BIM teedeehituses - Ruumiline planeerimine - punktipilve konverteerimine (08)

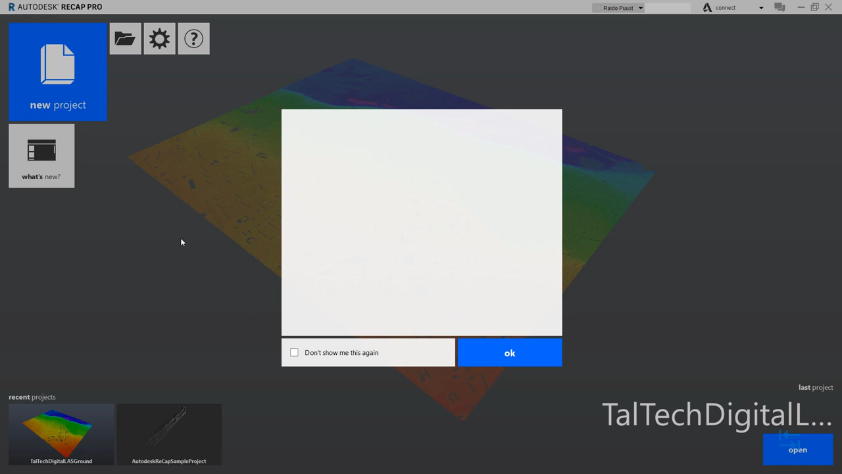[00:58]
käivitan selle, kui tarkvara on käivitunud, erinevad tealoogid, mis mind tervitavad, panen kinni, okei.
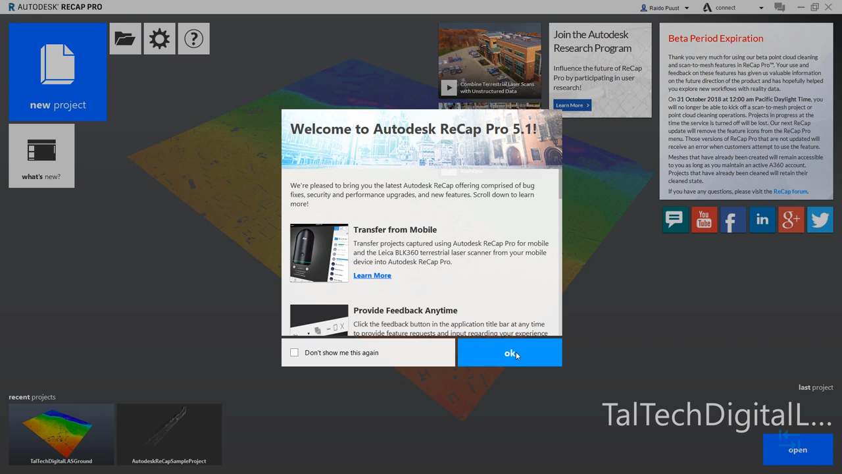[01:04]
Ja seejärel alustan uue projektiga, klikides nubul New Project.
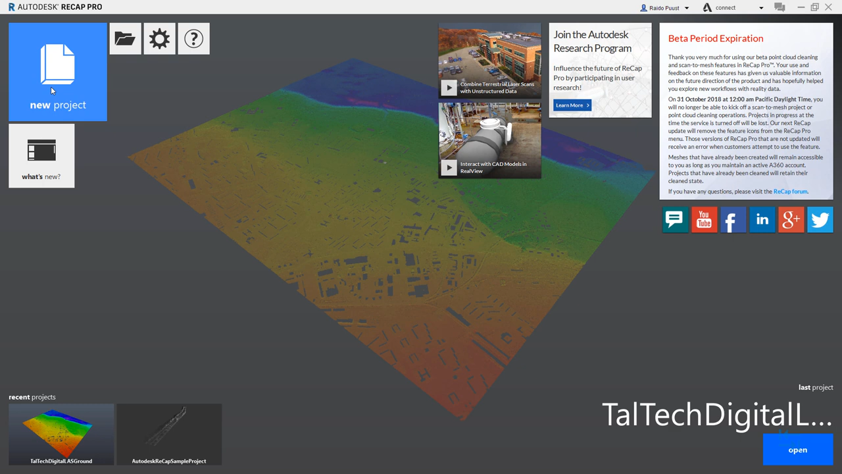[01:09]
Minu projekti fookus on punktipilvede importimine,
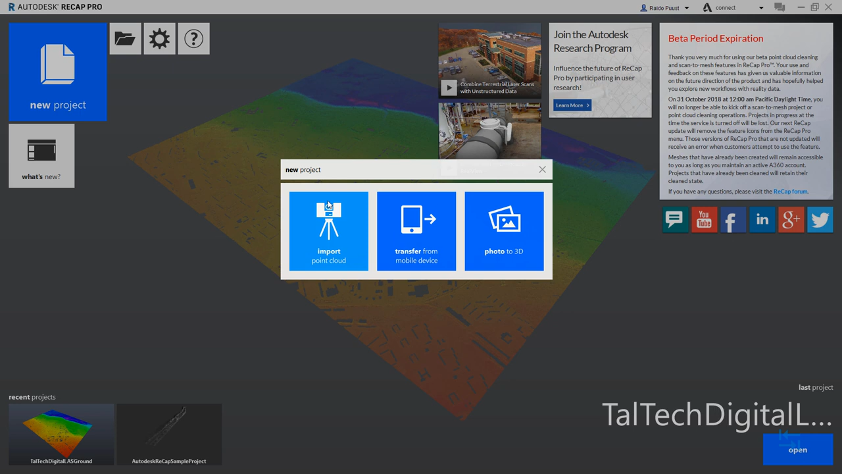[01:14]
seega valin Import Point Cloud, teen sellelt klikki ja nüüd saan määrata projekti asupaha.
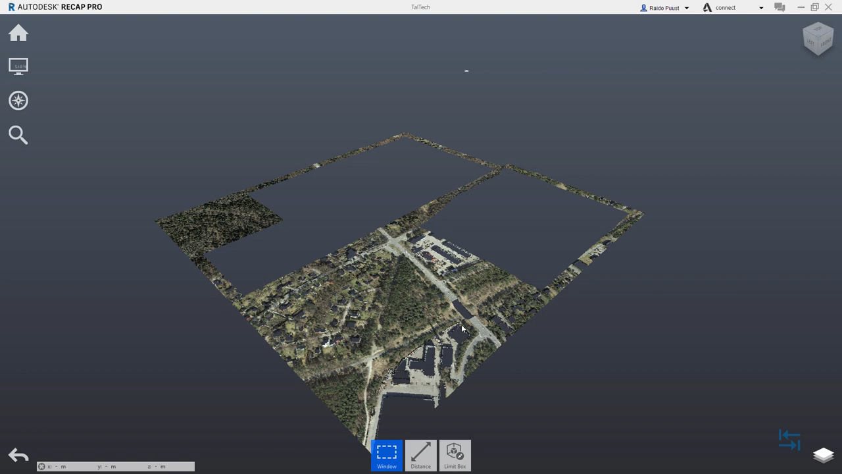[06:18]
Ja nüüd juba kuvatakse mulle kõik need 12 ruudukest, üksteise kõrval ja ma näen kogu selle ala maapinna punkte.
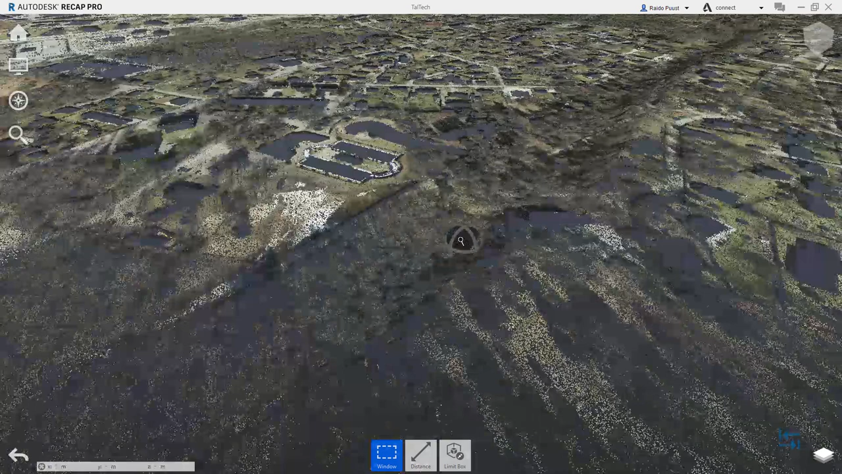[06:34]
Kui ma suurendan sisse, siis ma näen, et tegemist on tiheda punkti pilvega.
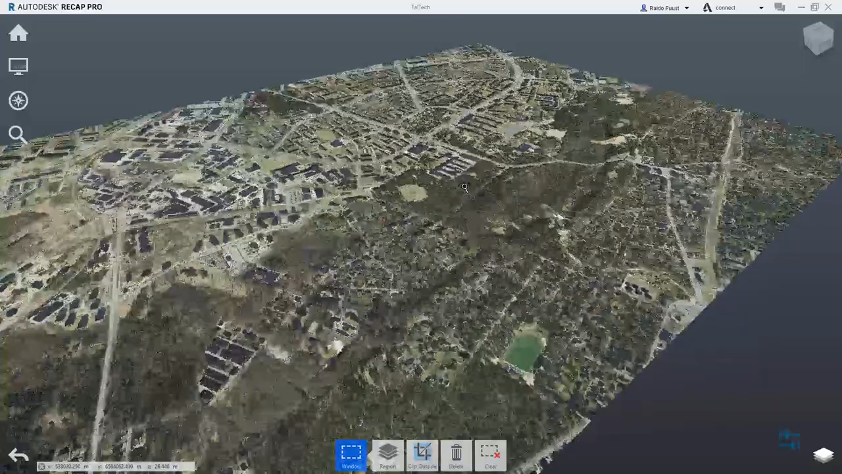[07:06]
Ja selliselt liigutades saan navigeerida just sellise vaatepunkti, mis mulle parasjagu vajalik on.
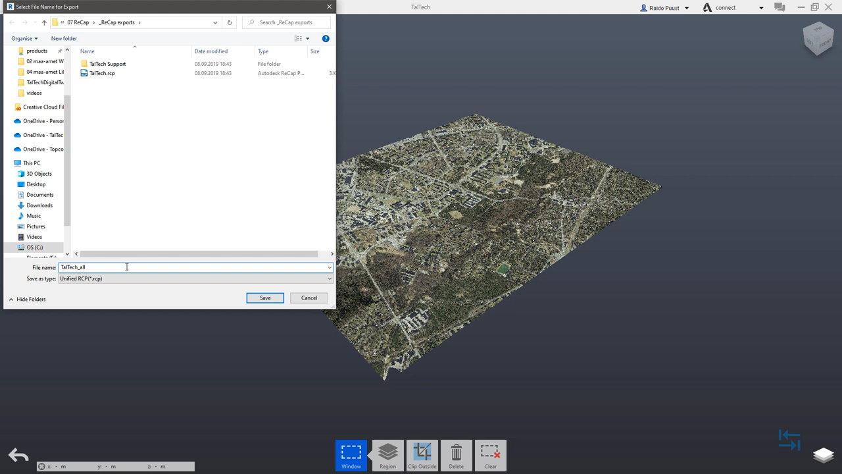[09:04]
Saan valida siit ka faili tüübi. Mind hetkel uvitub kindlasti, et selleks on kohe RCS, nii et RCS faili lõpuga fail ja ütlen Save. Ma näen teavitust, et tõepoolest luuakse üks koondatud fail ja RCS faili lõpuga. Mul on võimalik vaadata seadistust, et nimelt näiteks Unify settings võin tõmmata selle siin ka minimumi peale, et ma ei taha vähendada just kui punktid arvu.
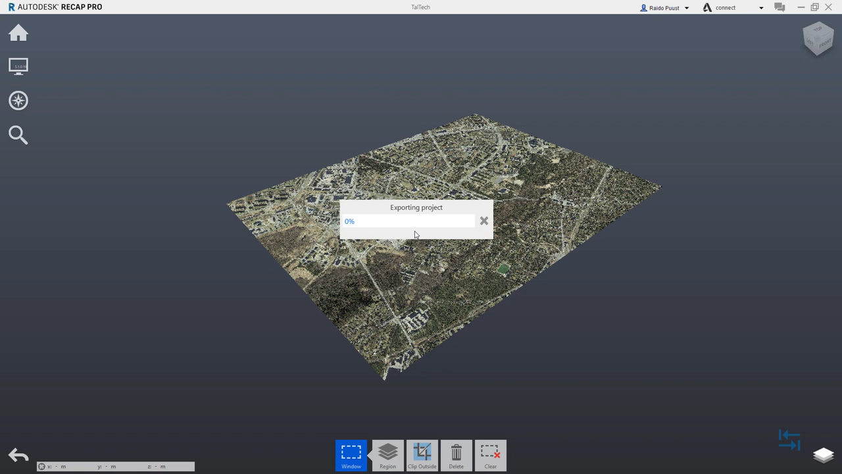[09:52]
Kui eksport on lõpetatud, siis me peaksime vastava faili leidma ka vastavast kataloogist. Seega panen tähele, et minu 12 üksikud faili on kokku liidetud vastava nimelises failis ja ma näen,